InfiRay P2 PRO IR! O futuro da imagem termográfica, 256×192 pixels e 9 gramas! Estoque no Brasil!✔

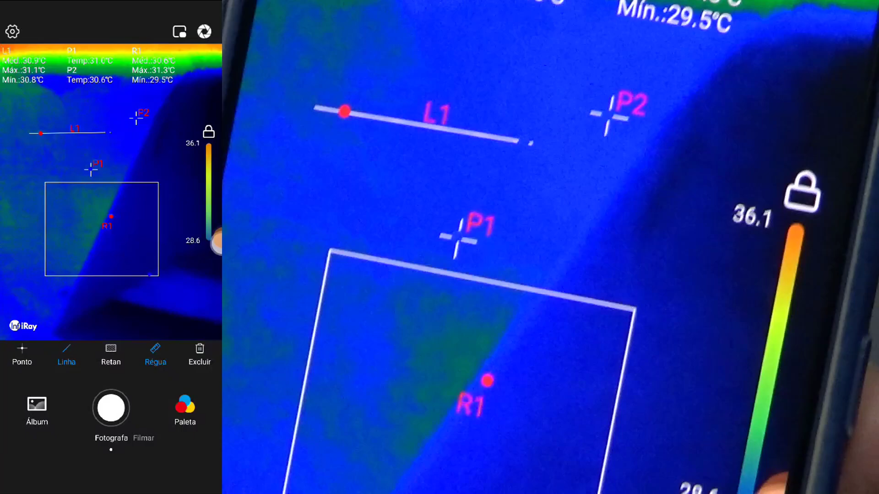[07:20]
linha e retângulo e ele fica variando ali mostrando o que é bem bacana pra fazer a análise.
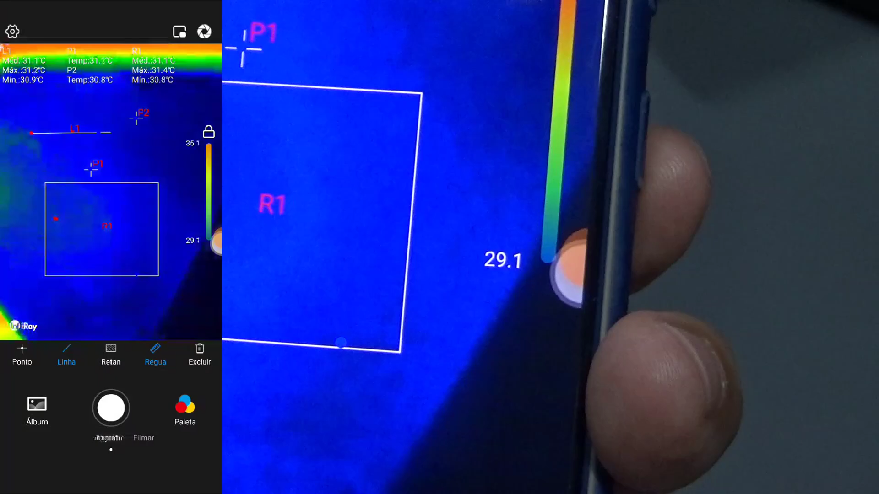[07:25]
vamos aqui as outras possibilidades de configuração da câmera.
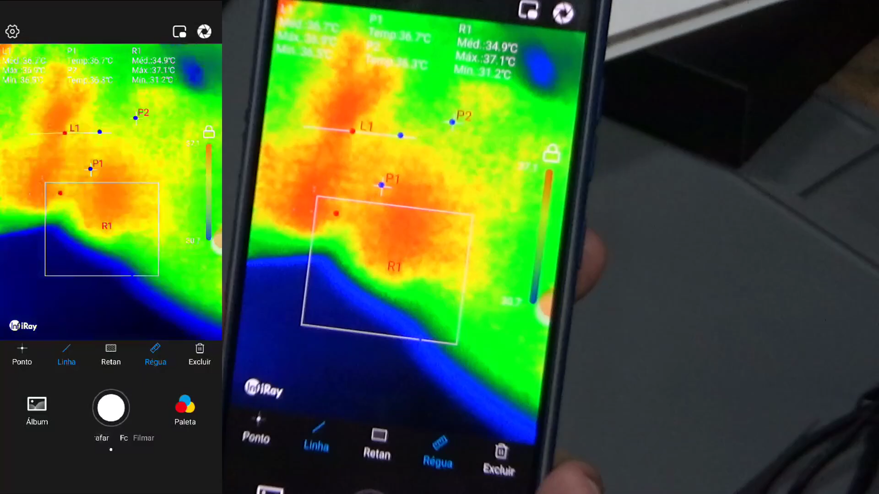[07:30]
Nós temos aqui, abrindo do lado, por exemplo, rotação de imagem,
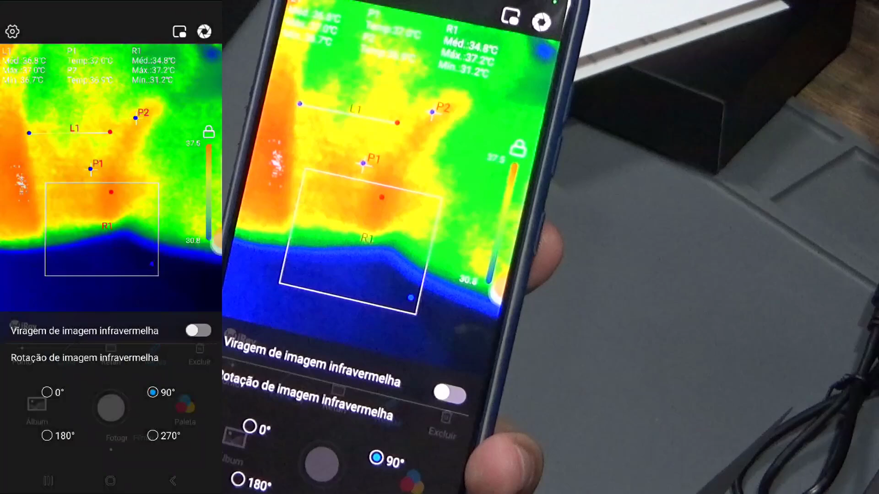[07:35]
eu vou fazer uma rotação aqui de 180 graus e eu rotacionei em 180
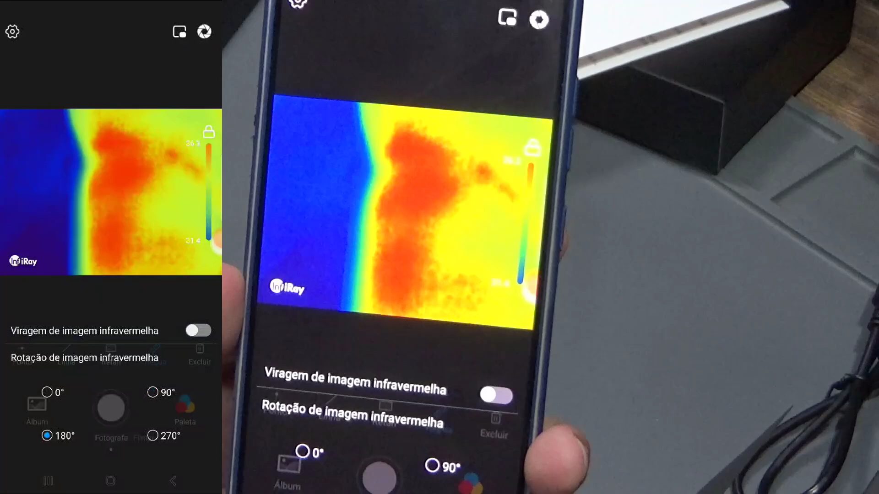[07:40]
e ele rotaciona ou eu posso rotacionar em 270 e rotaciona em 270 ou 0 grau, ok?
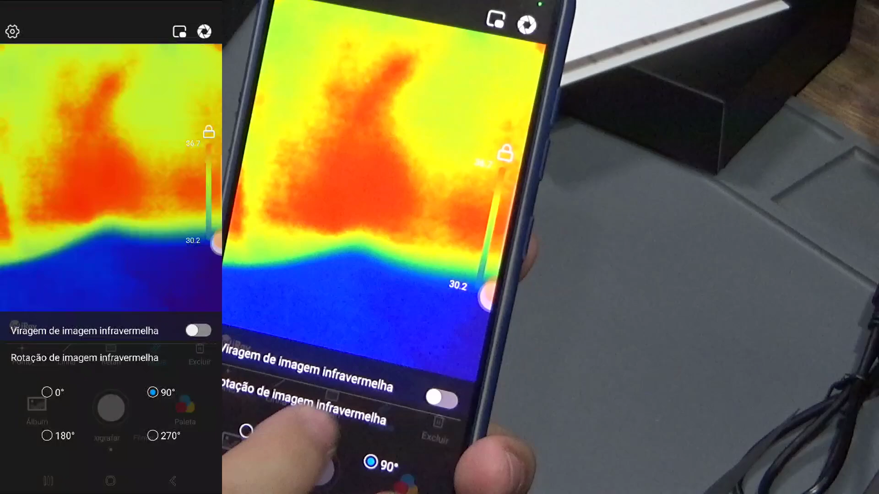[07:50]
Posso escolher o tipo de rotação que eu quero em rotação. Aqui eu consigo fazer alguns ajustes aqui de emissividade,
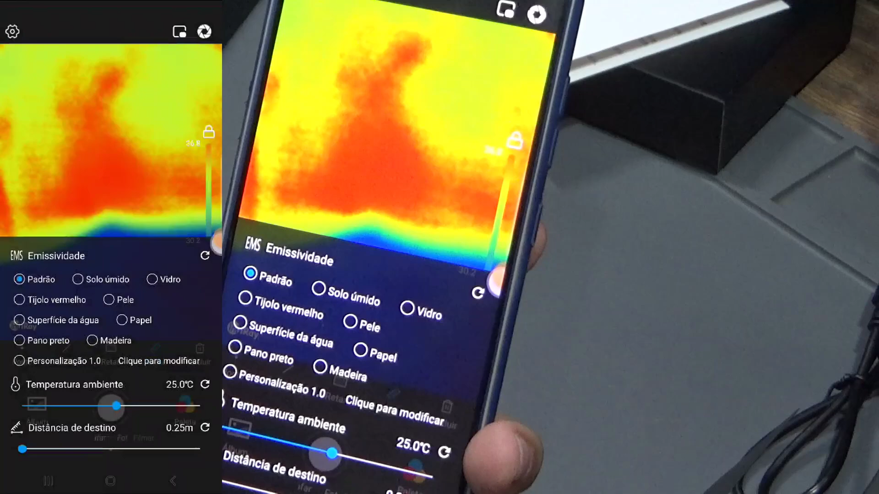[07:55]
por exemplo, tá padrão, mas eu posso escolher solo úmido, vidro,
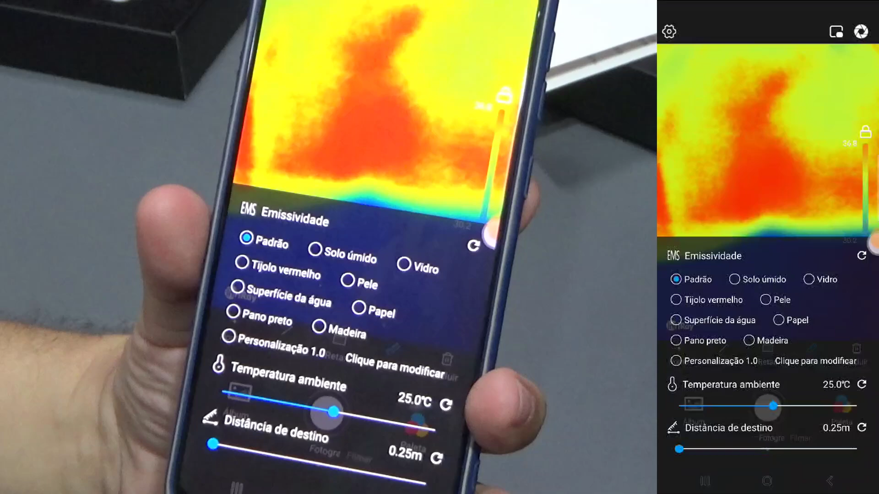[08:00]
tipo tijolo vermelho, pele, pele bom pra fazer medida de temperatura da própria pessoa, por exemplo, né?
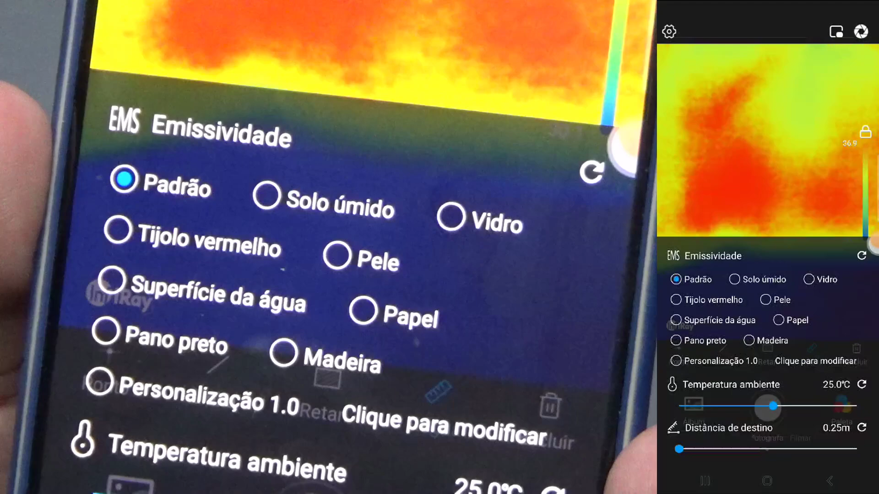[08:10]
Papel, superfície da água, pano preto, madeira ou algum personalizado. E você pode ajustar também aqui a temperatura ambiente pra ele ficar mais preciso e a distância que você tá trabalhando aqui da medição,
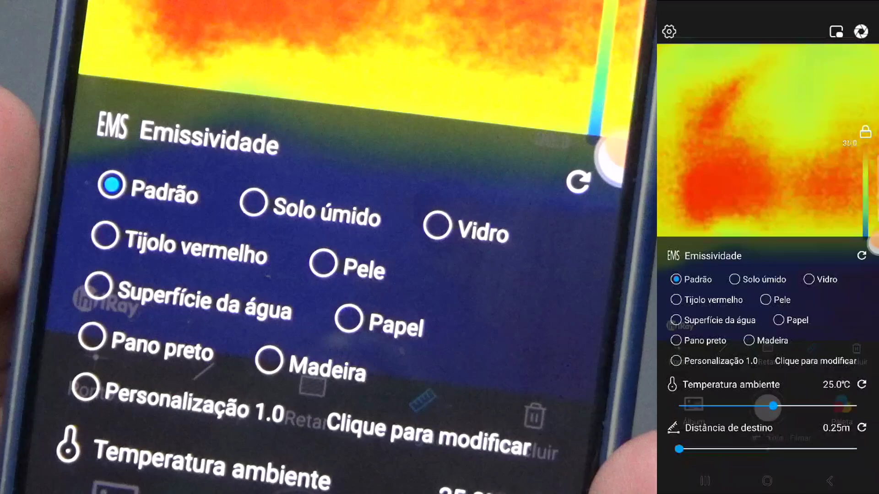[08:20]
né? Esses ajustes aqui permitem uma medição com maior precisão.
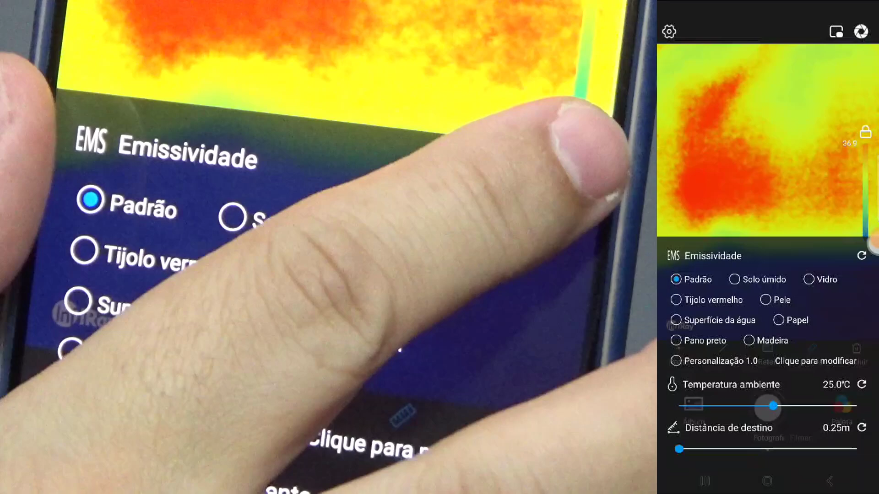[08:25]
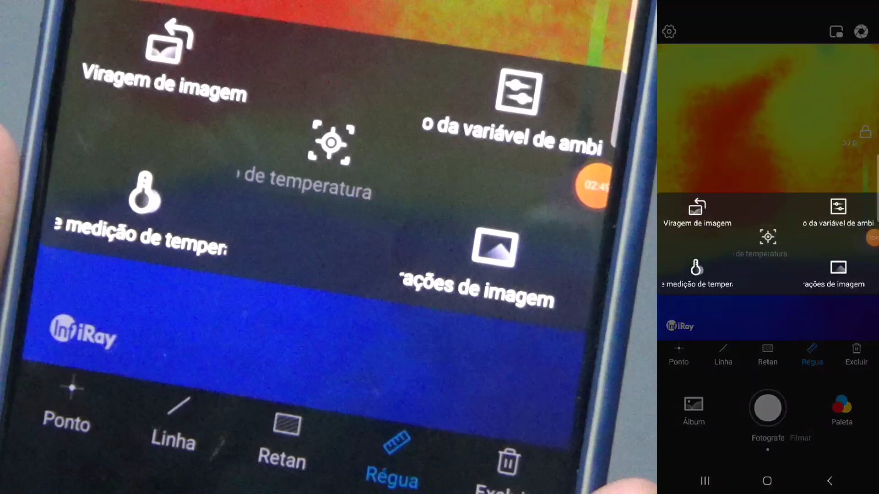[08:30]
Vamos aqui pra próxima tela. Aqui eu também posso definir se eu quero alta qualidade de
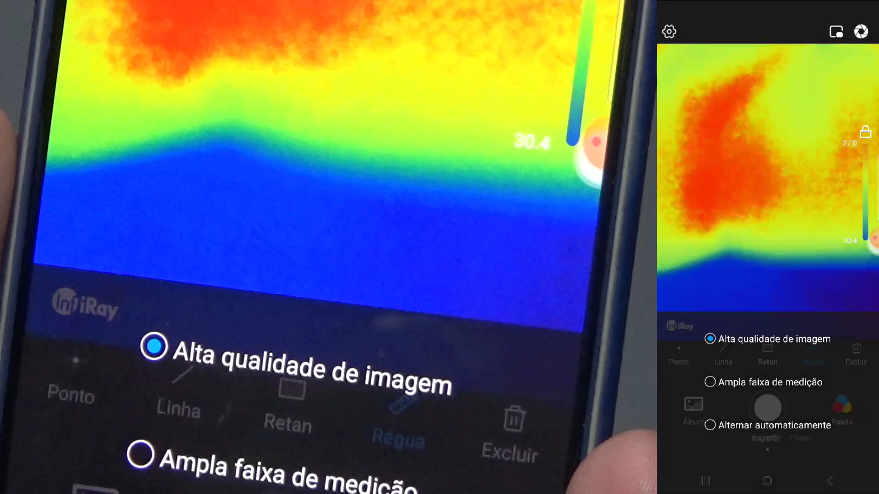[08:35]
imagem ou ampla faixa de medição ou alternar automaticamente conforme o seu uso.
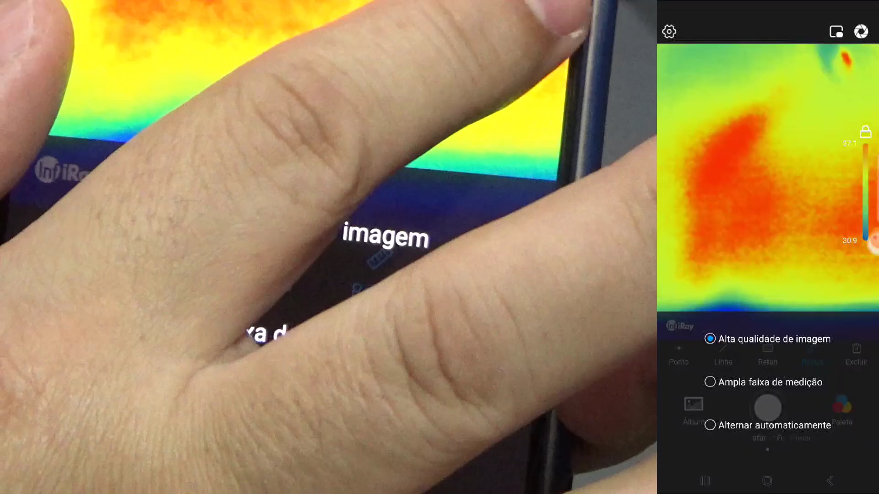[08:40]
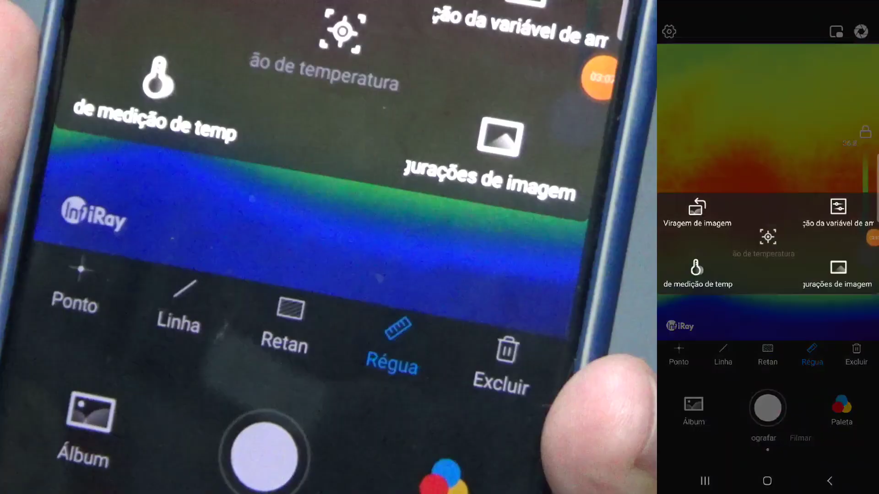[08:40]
Configuração de imagem, temperatura, ambiente e rotação.
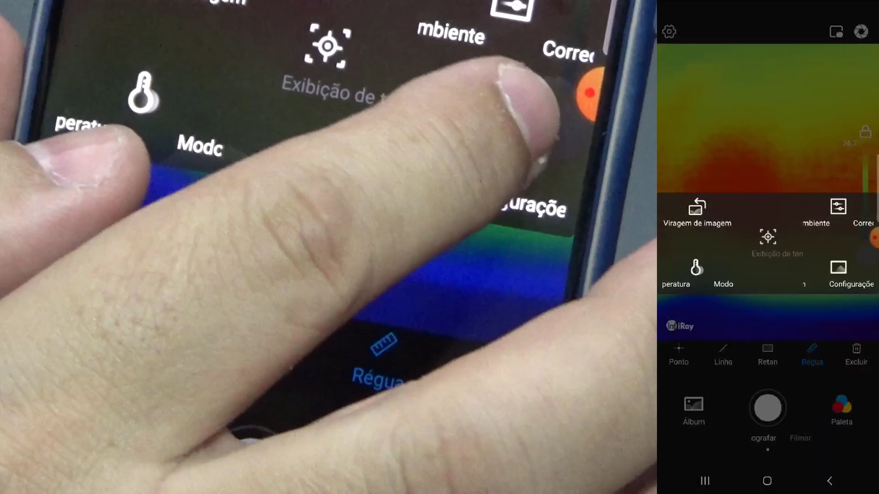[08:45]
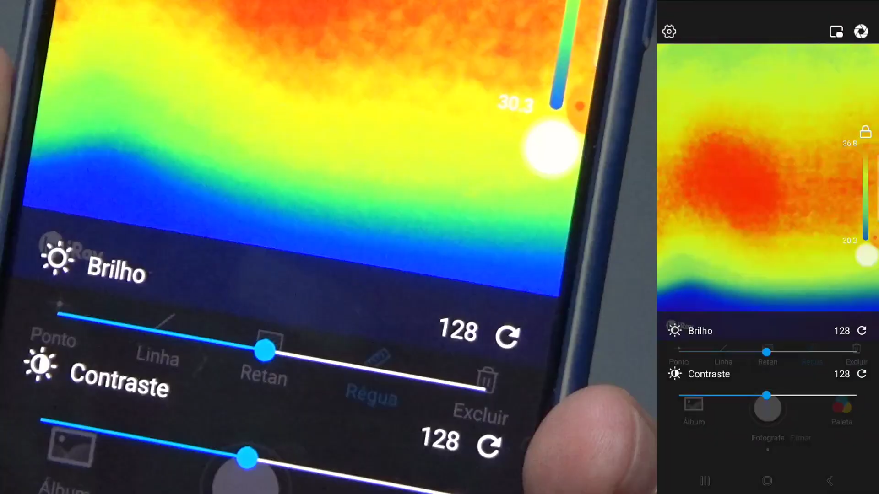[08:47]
E configuração da imagem também eu
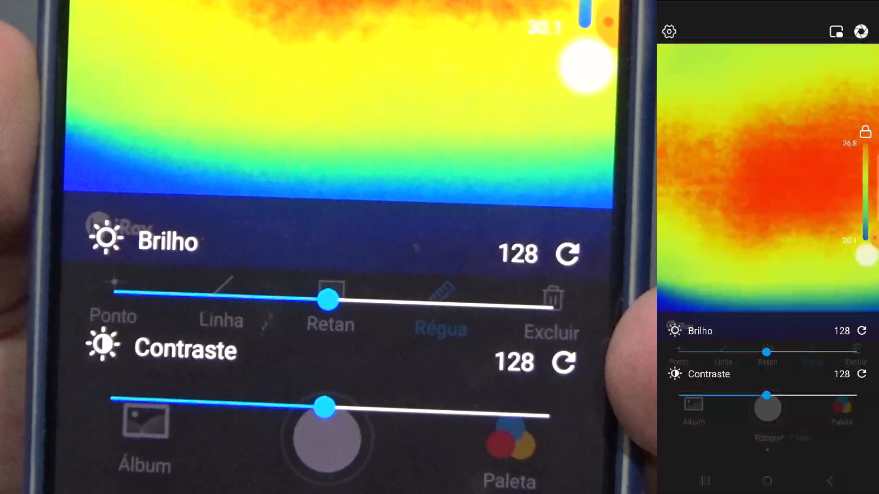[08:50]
posso ajustar aqui brilho e contraste pra melhorar a qualidade de imagem.
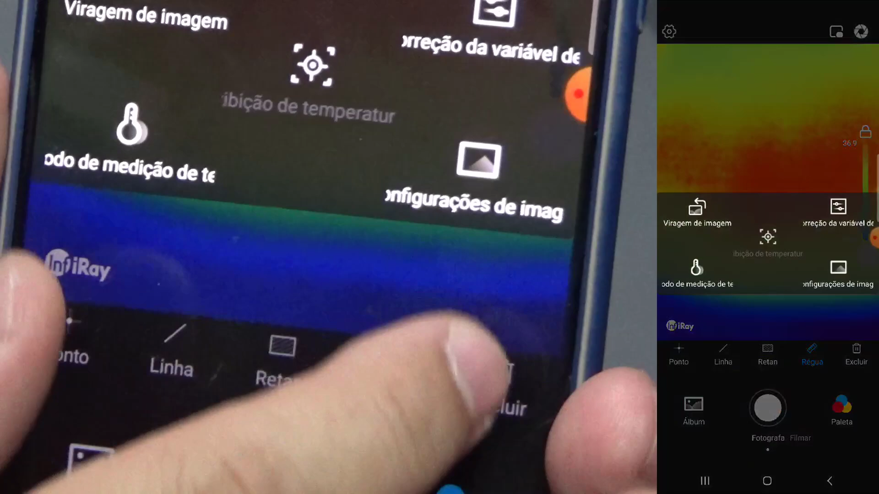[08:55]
Então, as possibilidades de ajuste são muito grandes. Vou mostrar aqui alguns equipamentos na bancada.